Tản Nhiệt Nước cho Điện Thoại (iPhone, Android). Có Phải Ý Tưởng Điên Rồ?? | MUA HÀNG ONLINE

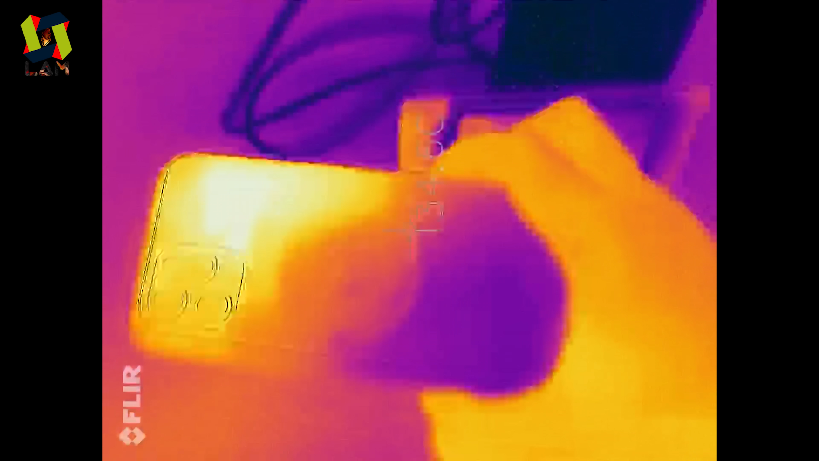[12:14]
Đây Và khi mình tháo điện thoại ra Trời ơi các bạn dễ dàng nhìn thấy là cái phần ở phía bên dưới nè Phần ở phía bên dưới nó sẽ được làm lạnh
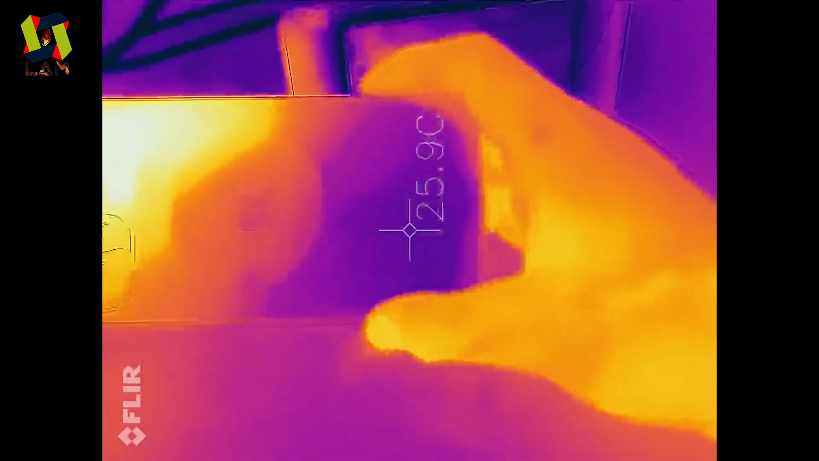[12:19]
On screen: spot 25.9°C
nè Tầm khoảng 25-26 độ C thôi Còn ngay từ phần trái táo cho lên á Nó tầm khoảng 30
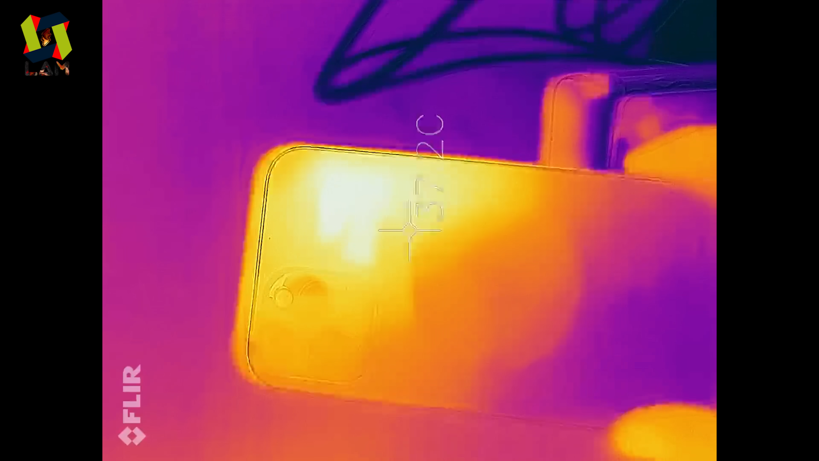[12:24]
mấy Đó 3 mấy 4 mấy độ C Bởi cái phần này nó sẽ không được tiếp xúc nha Nó sẽ không có tiếp xúc với
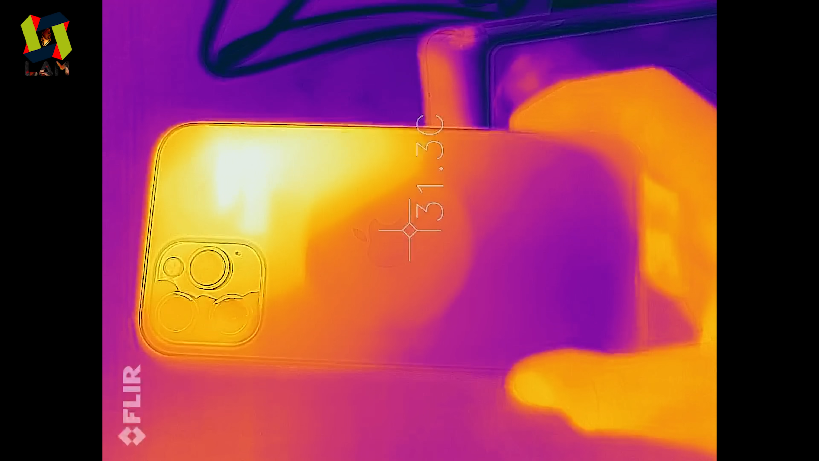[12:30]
On screen: spot 31.3°C
lại cái tấm tảng nhiệt á Mà hình trước nè
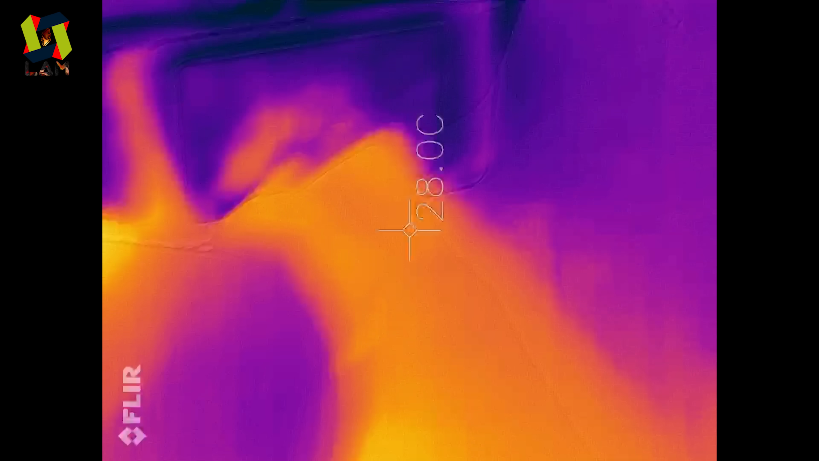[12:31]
On screen: spot 28.0°C
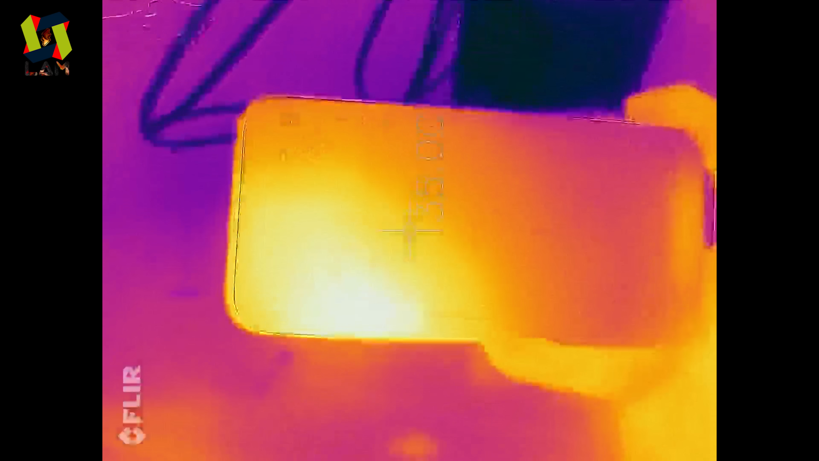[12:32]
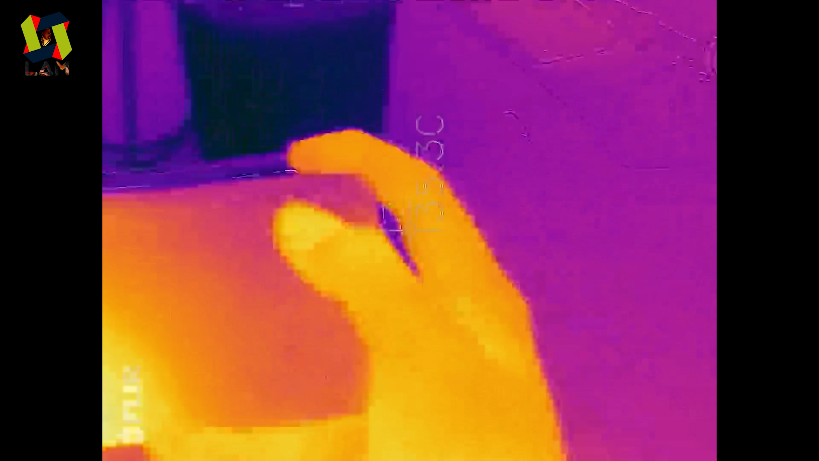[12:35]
Nói chung là cái phần dưới á Thì nó sẽ rất là mát luôn Và còn phần trên thì nó sẽ nóng thôi rồi luôn
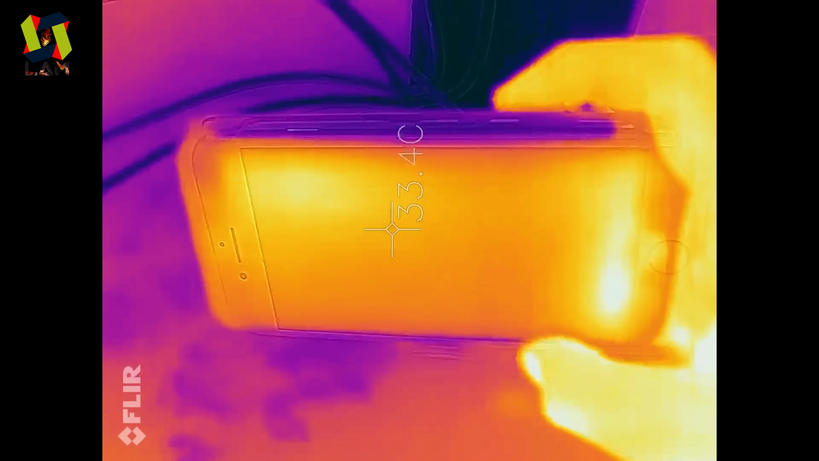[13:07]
On screen: spot 33.4°C
Mình vừa mới cắm rồi thôi Thì cái phần khung của con iPhone 7 mình có thể cảm nhận được nè Nó
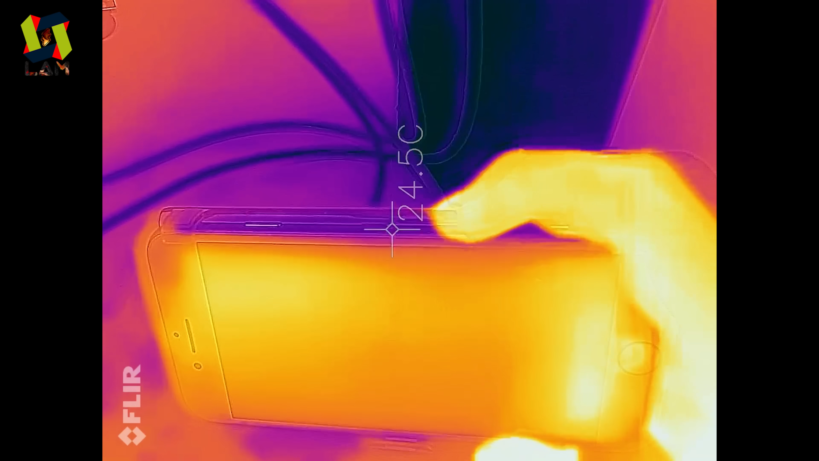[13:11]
On screen: spot 24.5°C
lạnh ngắt luôn nha mọi người Ở đây đang là 22 độ C nè 22 độ C ngay cái phần khung nha Và mạng hình hiện tại thì nó đang tầm khoảng 34 độ C nha Tại nãy giờ mình có sử dụng để quay video á Cho nên nó sẽ hơi nóng một tí Ui ui ui Sau khoảng 2 phút thôi nha mọi người Thì các bạn thấy là cái phần lạnh nè Nó đã đang dần xuống
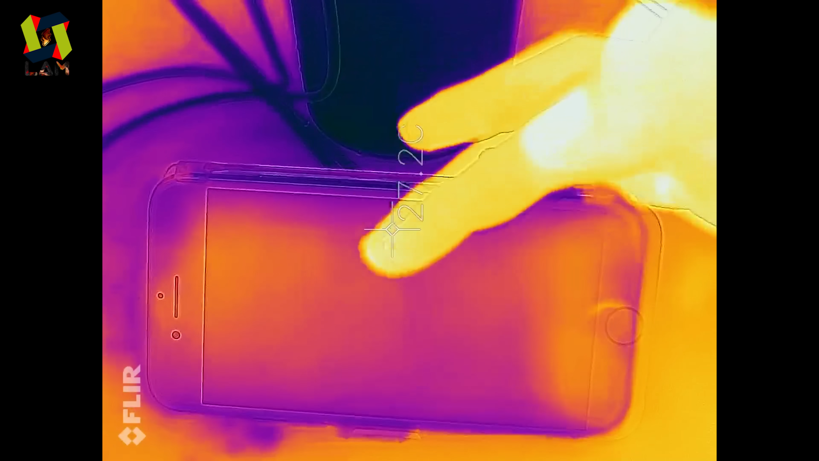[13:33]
cái mạng hình nè Nó dần xuống cái mạng hình rồi Hiện tại ngay cái phần mà trên màn hình Cái phần
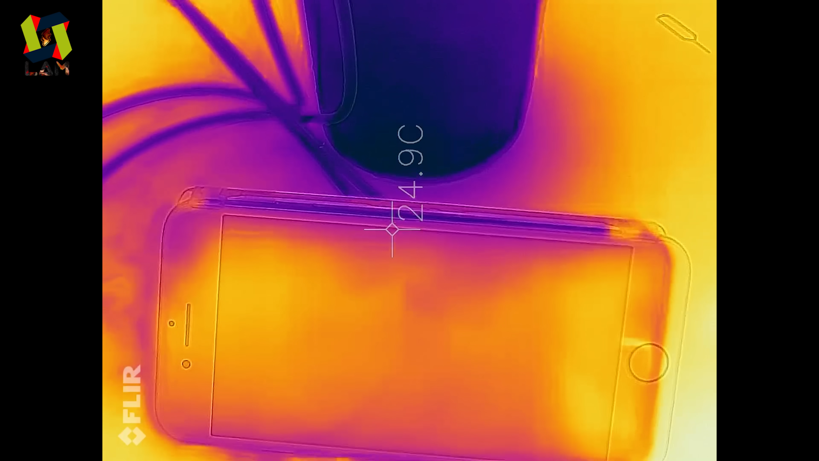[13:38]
On screen: spot 24.9°C
mà lạnh nhất nè Tầm khoảng 24 độ C nha Còn cái phần mà nóng nhất á Thì nó đã xuống được tới tầm khoảng 27 độ C rồi
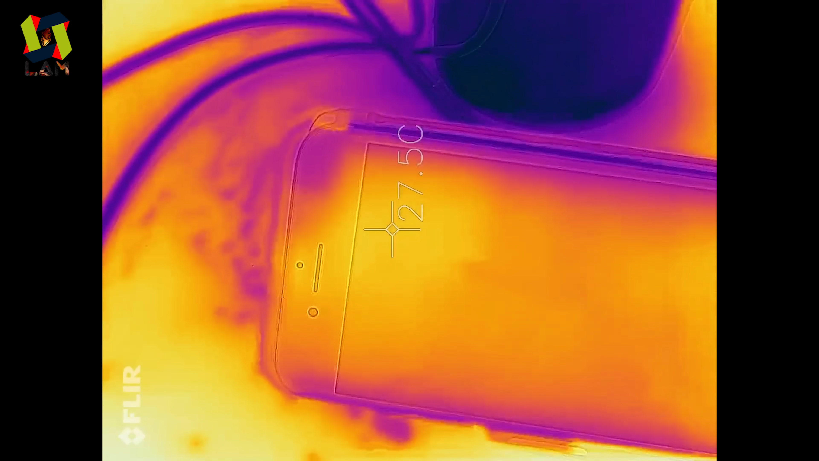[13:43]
On screen: spot 27.5°C
Phần khung hiện tại nó đã xuống được Đó là 20 độ
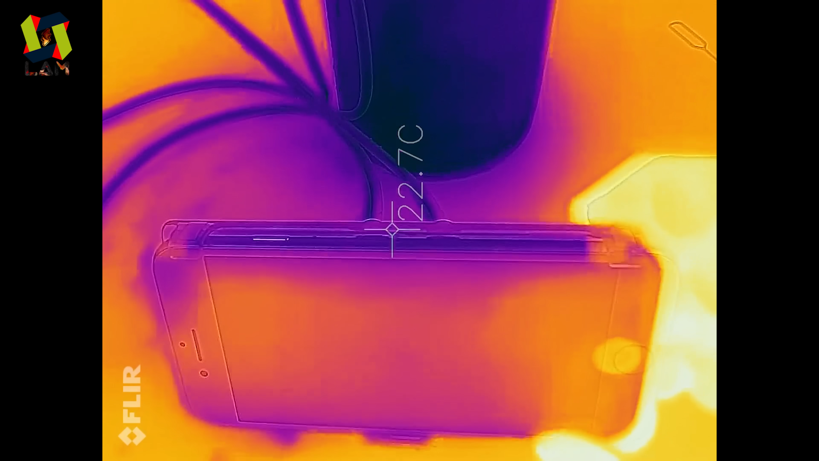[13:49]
On screen: spot 22.7°C
C rồi nha mọi người Cái này tùy thuộc vào cái nước ở đây nữa
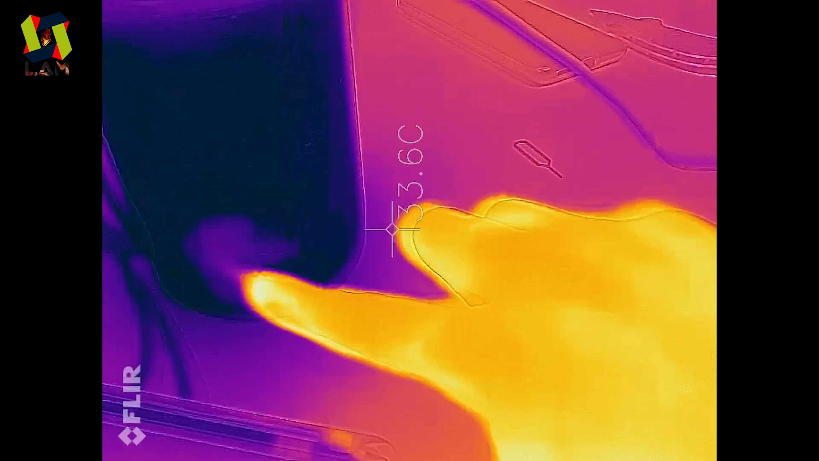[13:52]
Hiện tại các bạn thấy là cái phần nước ở trong
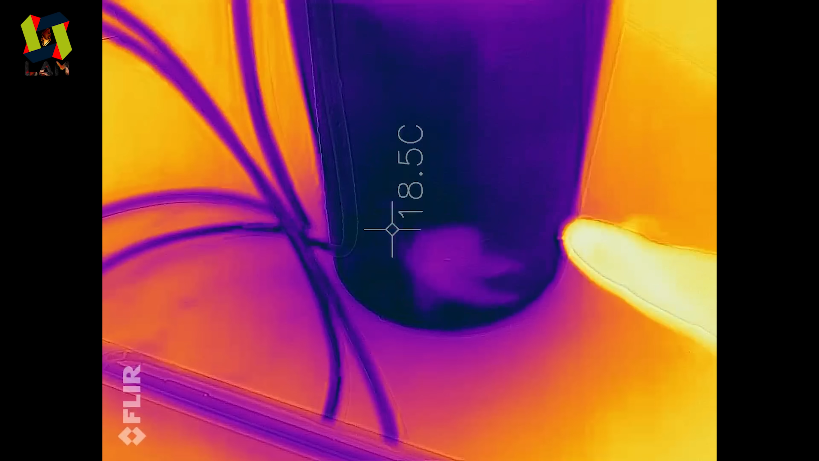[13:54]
On screen: spot 18.5°C
á Nó đã hết đá rồi Nhiệt độ nó là 18 độ C nha Khi nãy là nó tầm khoảng được
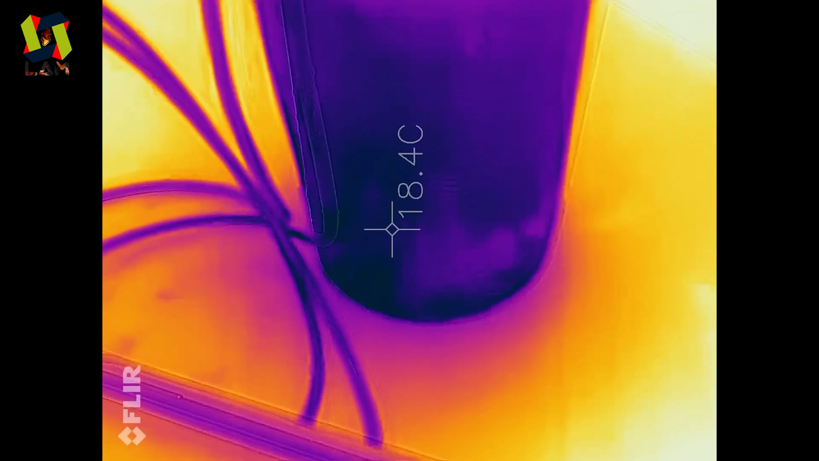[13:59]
On screen: spot 18.4°C
xuống tới 15 độ C á Thì các bạn biết rồi 3 độ thì nó đã trên lệch tới cơ nào Và đây là khi mình thấu cái con iPhone 7 ra nha Thì hiện tại chiếc máy nó lạnh ngắt luôn Và nhiệt độ phần mặt lưng đằng
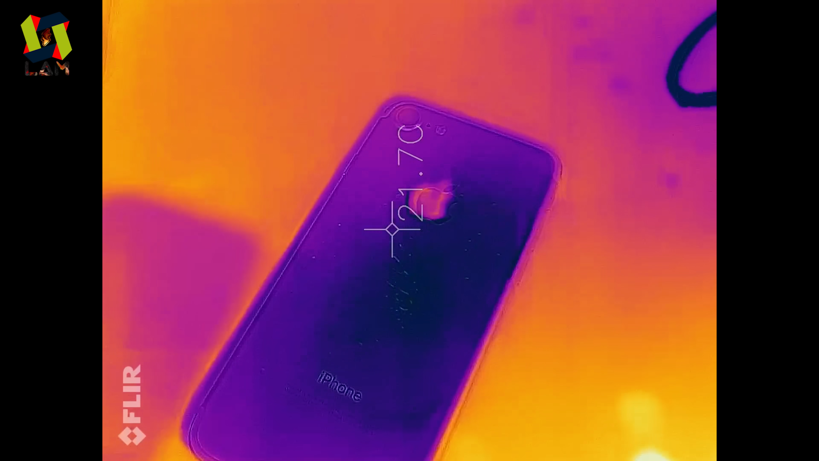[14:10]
sau nè Tầm khoảng 21-22 độ C thôi Cực kỳ lạnh luôn nha mọi người Trời ơi Trời ơi 21-22 độ C